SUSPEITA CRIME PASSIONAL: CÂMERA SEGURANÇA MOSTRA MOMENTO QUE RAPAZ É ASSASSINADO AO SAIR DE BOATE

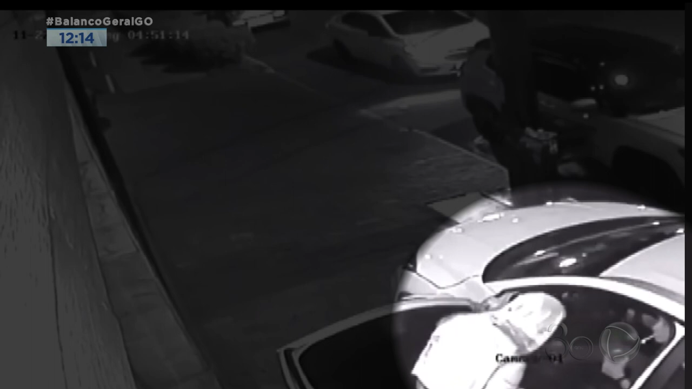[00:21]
Então, são dois Luiz na história. Aí, o Luiz viu a ex com esse rapaz e não gostou. Teria dito para alguns amigos que aquilo não ia ficar assim. Então, ele sai por volta de 4 horas da manhã da última segunda-feira, lá no setor marista, e aguarda a ex com o atual dela dentro do carro. Na imagem, tem uma imagem de câmera de segurança que é possível ver que ele estava até com colete à prova de balas. Estava preparado.